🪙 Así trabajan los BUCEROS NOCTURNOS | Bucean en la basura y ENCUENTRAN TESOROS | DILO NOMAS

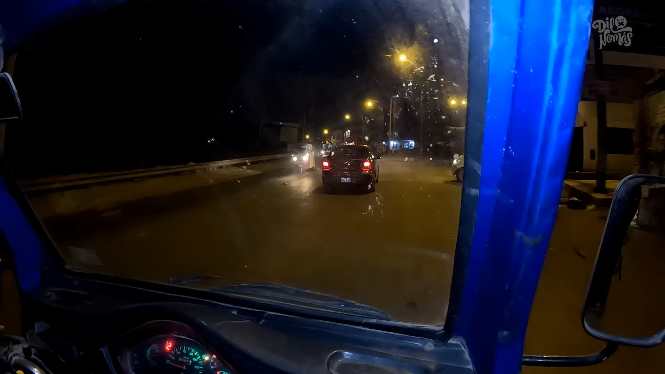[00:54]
Vamos a ir a la avenida Salvador Allende. Como primer punto de parada, pista nueva.